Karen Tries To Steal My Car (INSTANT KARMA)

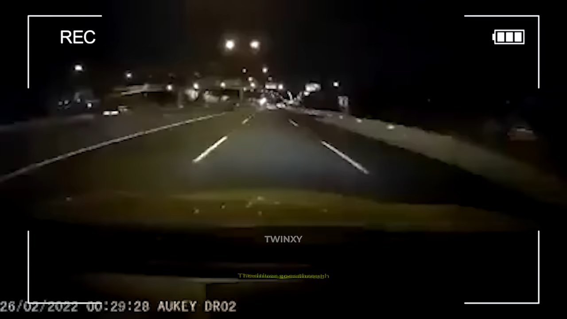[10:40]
Driver goes through robbers who were trying to steal his car.